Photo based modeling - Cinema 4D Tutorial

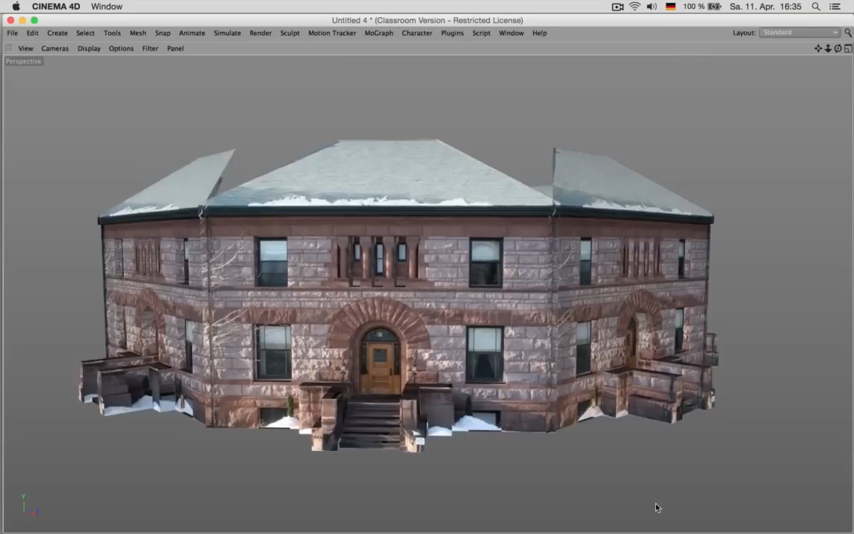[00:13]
So what you basically do is you just grab a picture of a house,